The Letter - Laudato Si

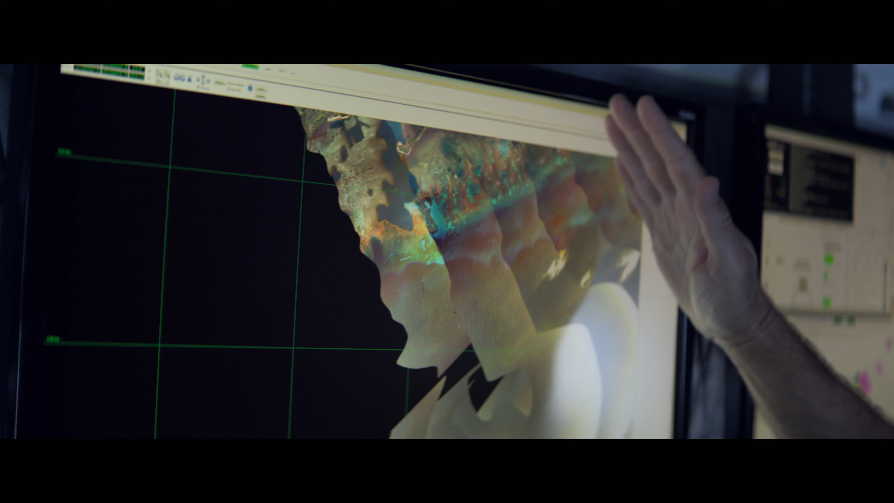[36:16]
Esto muestra nuestra progresión mientras volamos sobre el arrecife.
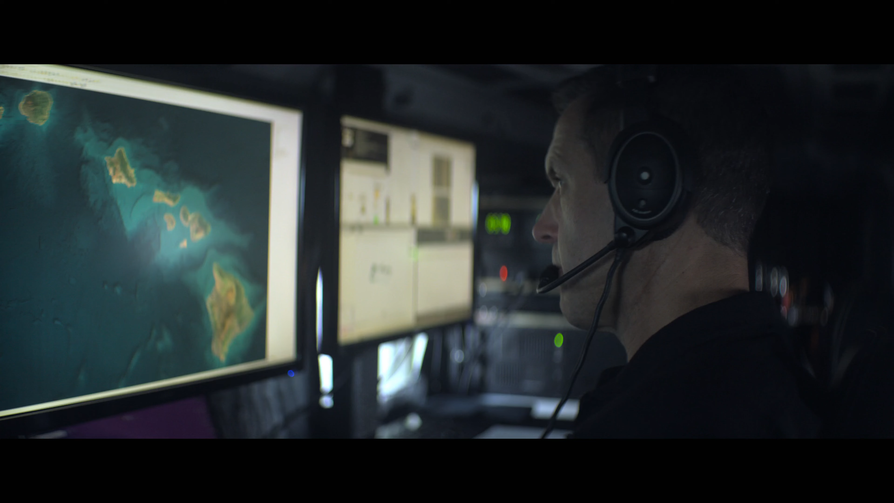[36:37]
Y creamos tecnología a bordo de mi nave que nos permite sondear estos ecosistemas y que nos ayuda a generar información sobre el lecho marino, incluyendo los corales.